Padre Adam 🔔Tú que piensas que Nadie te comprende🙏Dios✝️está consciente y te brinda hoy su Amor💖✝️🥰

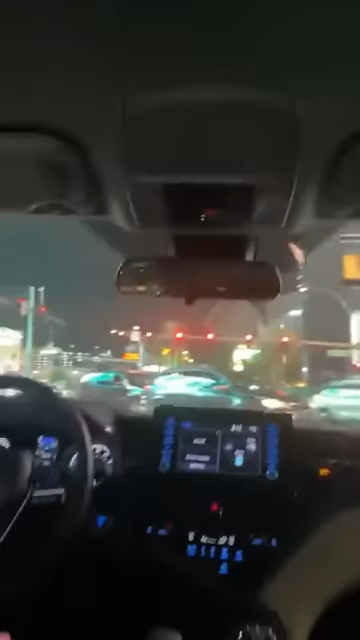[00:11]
principal de las vegas la las vegas boulevard y aquí la estoy paseando un poquito enseñándole
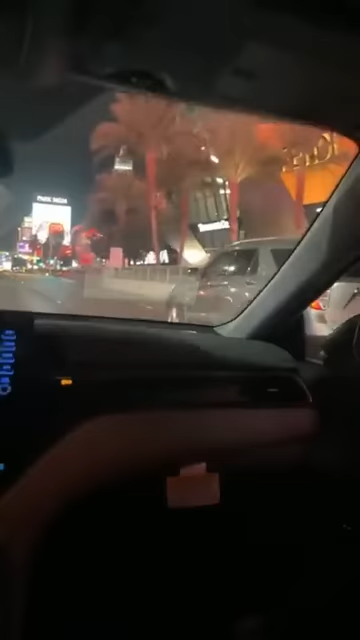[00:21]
y la calle principal aquí en las
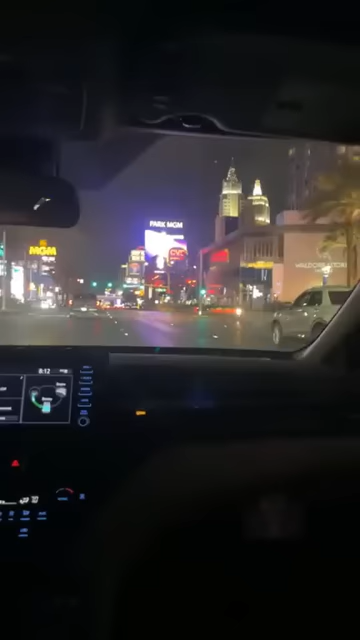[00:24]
vegas donde pasa toda la acción nocturna en las vegas obviamente solamente
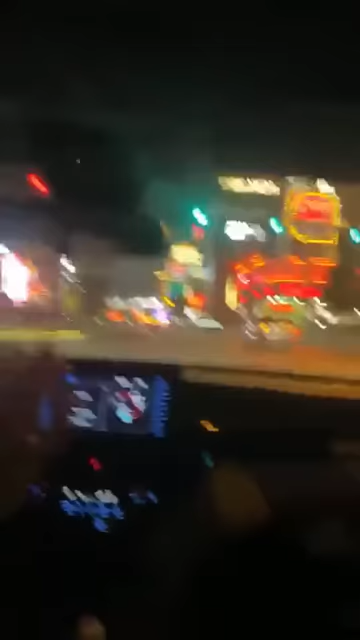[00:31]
estamos nosotros viendo todo del coche porque ella pues no puede caminar tan mucho ahorita entonces solamente estamos en el carro estamos entrando nosotros a las a los casinos principales aquí está el planet hollywood aquí antes tenía su concierto la britney spears el belagio está acá
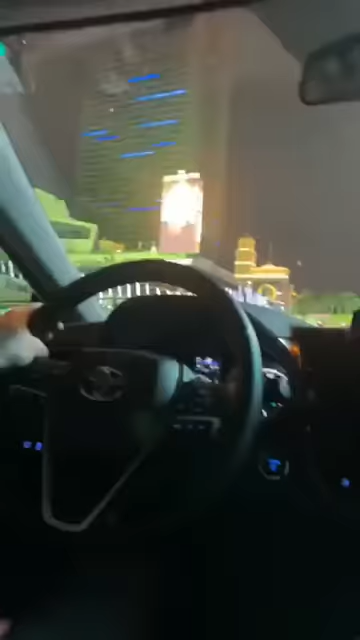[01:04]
el
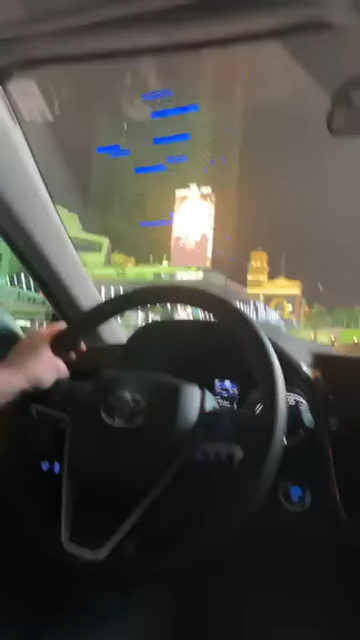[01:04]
belagio es algo que está enseñando cosas de
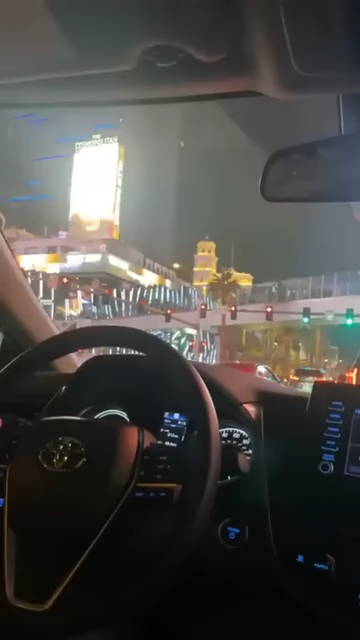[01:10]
italia pero también tiene una fuente muy bonita que les recomiendo
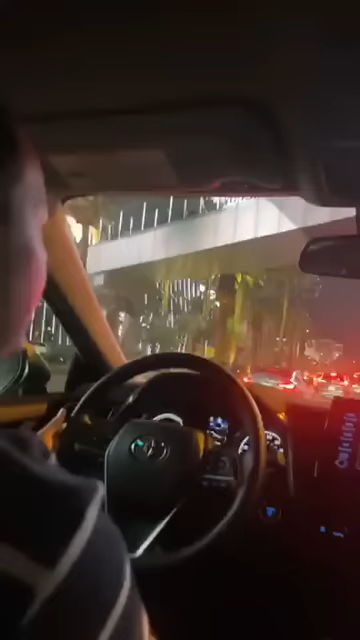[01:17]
para que vean si mi abuelita pudiese caminar mejor la llevaría yo a ver la fuente pero no puede caminar tan mucho voy a tratar de cambiarme del carril acá todos
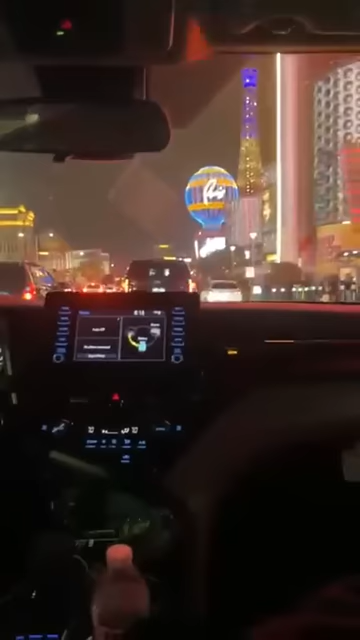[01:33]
estos casinos son gratis para entrar pero el parqueadero no